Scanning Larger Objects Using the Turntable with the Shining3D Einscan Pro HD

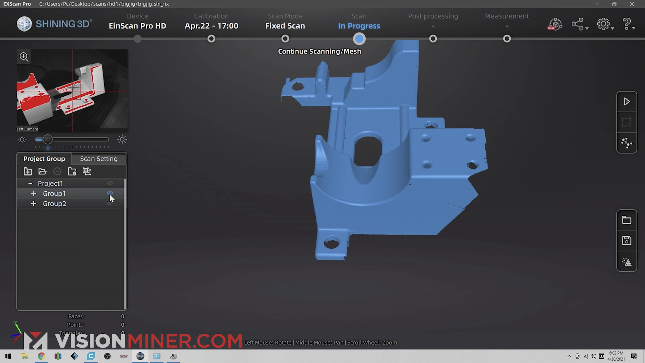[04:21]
All right. So we got two scans. We got that one and the second one. So all right, it's filling in pretty good.
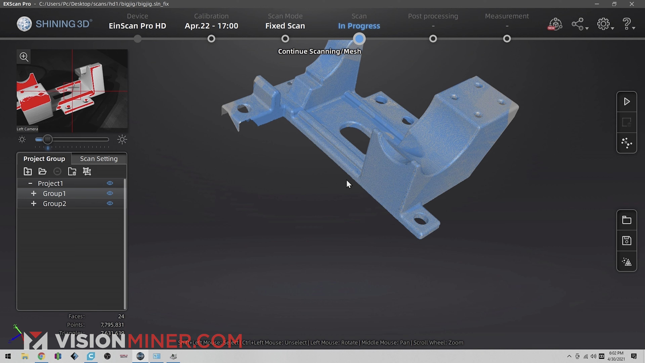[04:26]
I think now's a good time. We could actually turn this over.
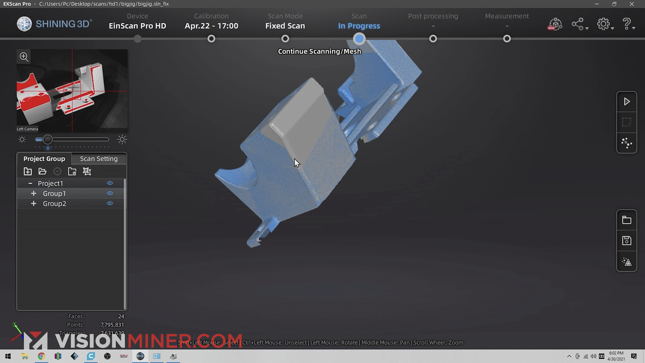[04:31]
Okay. So now let's just turn it over.
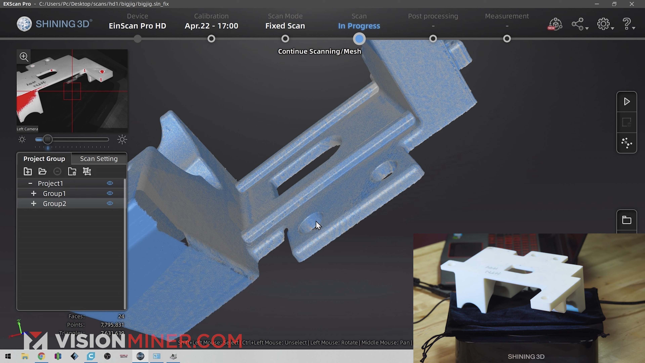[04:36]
And let's do another scan. Okay. So now we're getting some of those edges that we're missing.
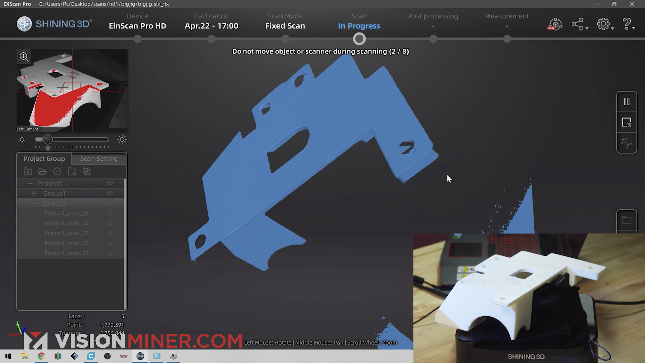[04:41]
So hopefully we don't have to do any other orientations to get the full scan. Usually I find anywhere from two to
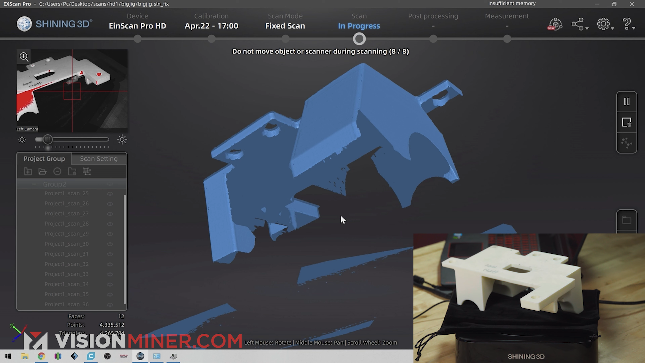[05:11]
All right, there we go. So I'm just going to delete the data that I don't want. Hold shift, draw a circle, delete selected.
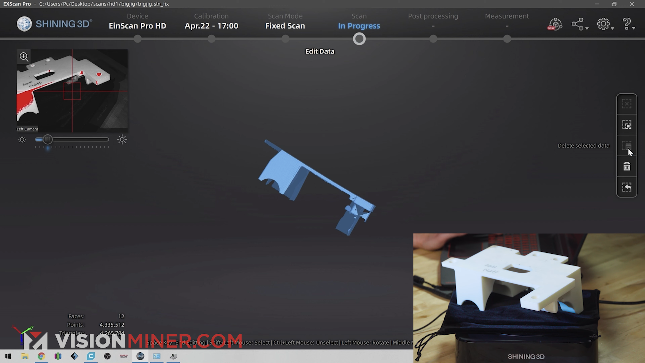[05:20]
Easy as that. Hit apply edit.
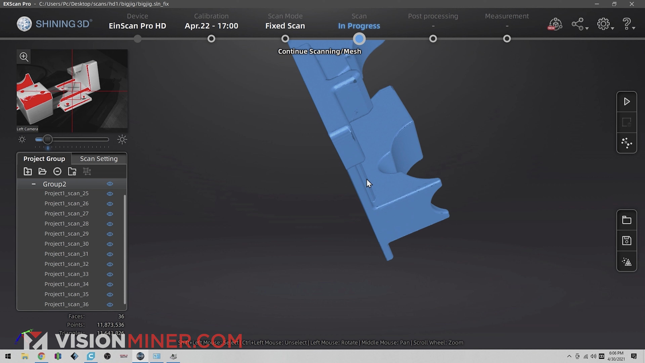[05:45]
Yeah, we got just about everything. Let's look at, oh, it put all my scans in group two.
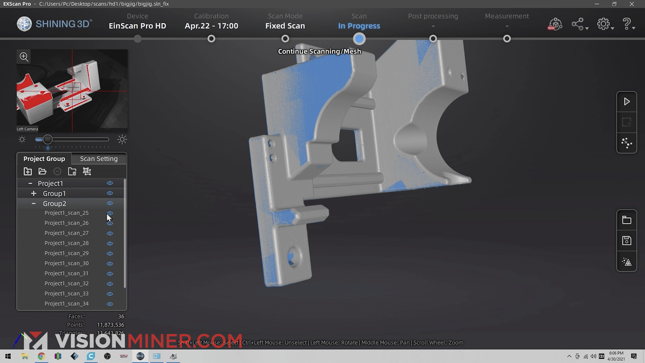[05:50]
So I can actually deselect and select individual faces,
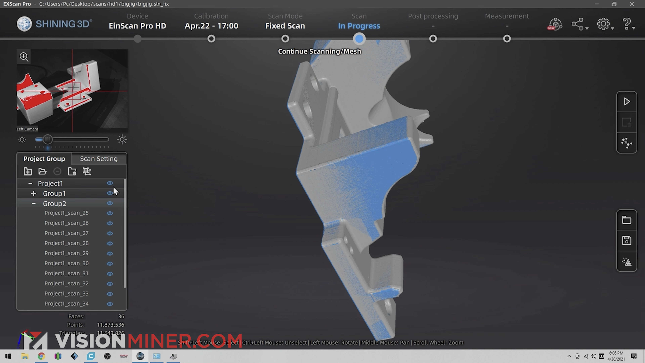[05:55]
but it looks like this was our secondary. It looks like this one.
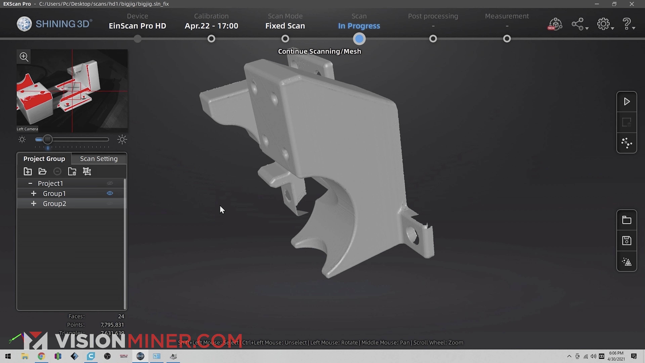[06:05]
So we were missing that little corner, this little face down here, that little edge.
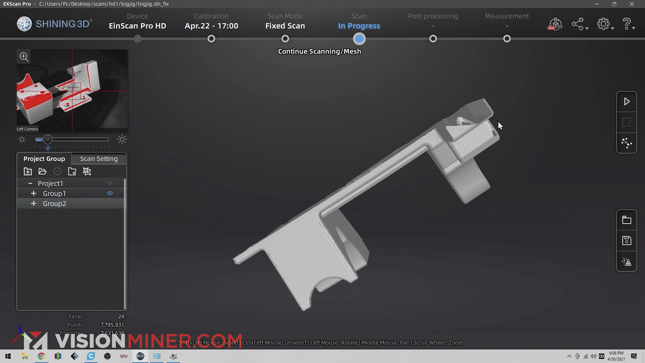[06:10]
But once we get the other stuff in, that upside down scan captured everything. Oh, this is great.
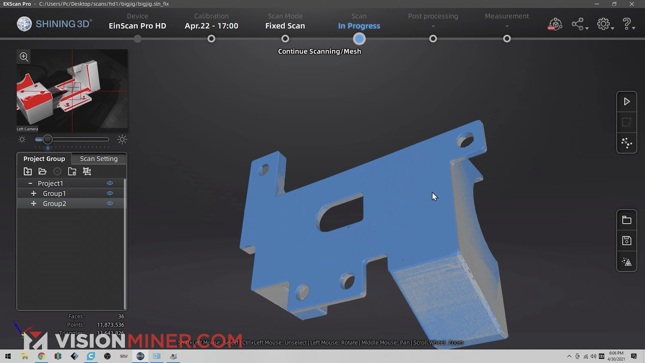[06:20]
That worked out fantastic. All right. And I can go in here.
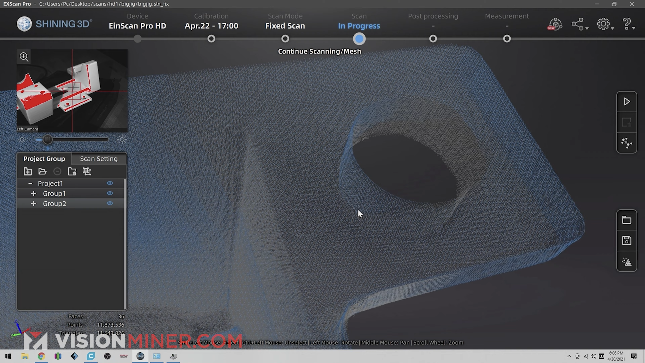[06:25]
And once again, this is gathering millions and millions of points. It's a mesh.
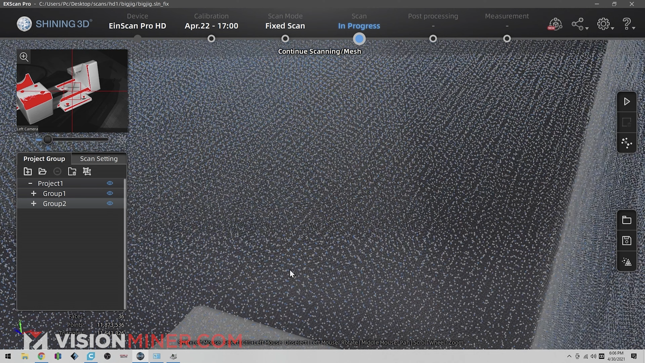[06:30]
It's a point cloud. And you can edit that in many different CAD programs or GeoMagic Essentials, which comes with the red bundle, which is great.
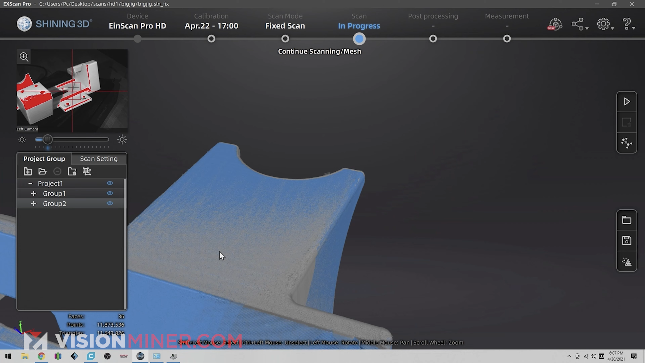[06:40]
But I mean, dude, you're looking at. All right. So we basically got our 3D scan.
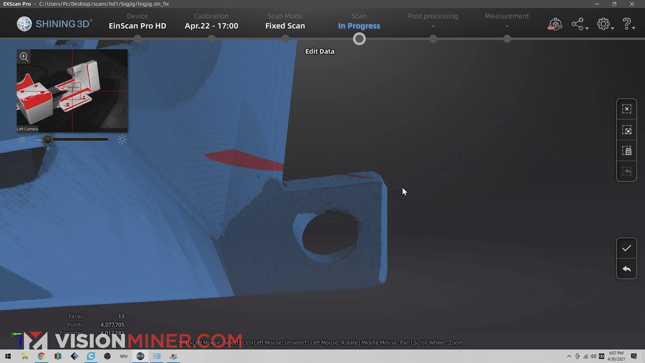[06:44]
I'd say this is good enough for most things. I mean, you can see the details.
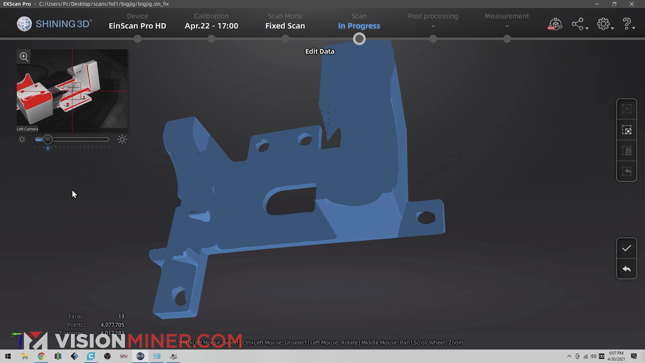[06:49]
This is, this is what I love the most. You can see those lines
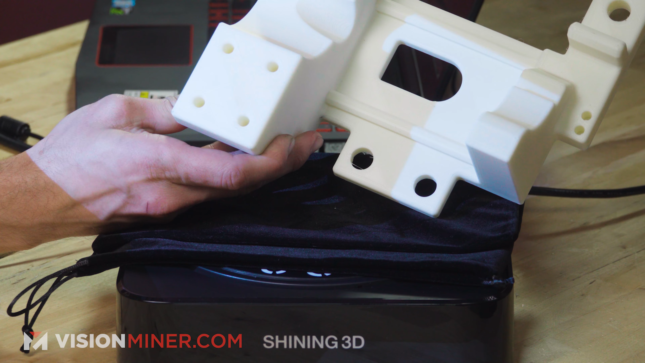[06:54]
that are right there on the actual model. I mean, super fine details. This is not your $200 scanner or your iPhone LiDAR scanner, which hopefully we'll get better with time.
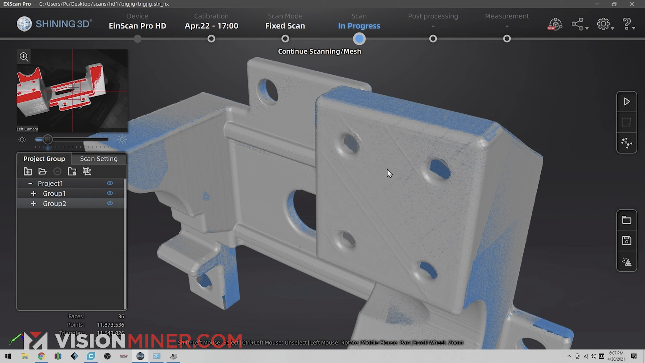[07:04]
This is really in another league of its own. Okay. So from here, I'd say this is good enough.
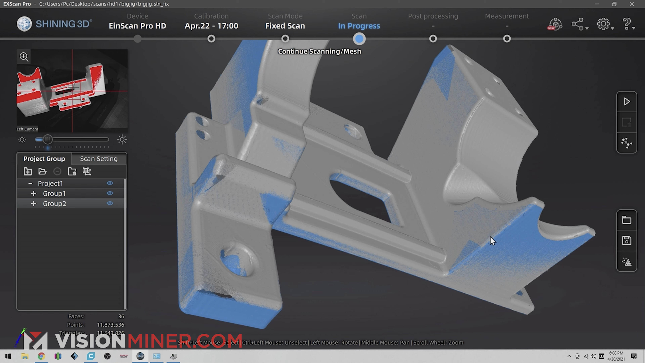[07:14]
I can validate it or I can, you know, print it or I can model based on these geometries. So I'm going to go down here to the right.